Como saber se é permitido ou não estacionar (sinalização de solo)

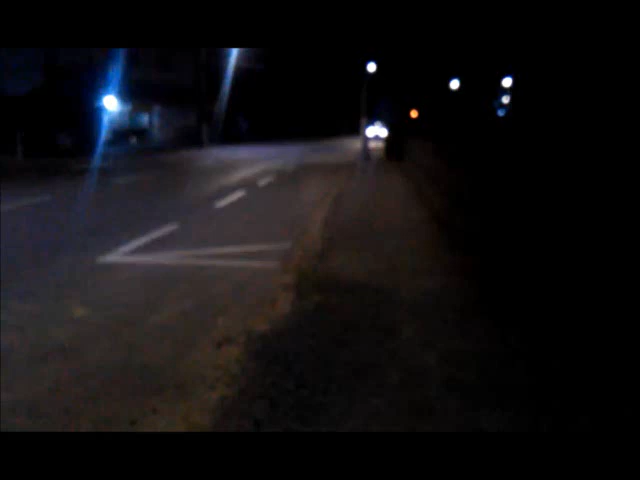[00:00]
Condutores, uma aula de sinalização de solo. Estão vendo essa marcação no asfalto aqui, branca, com esse risco? Significa que ninguém mais pode estacionar depois do risco.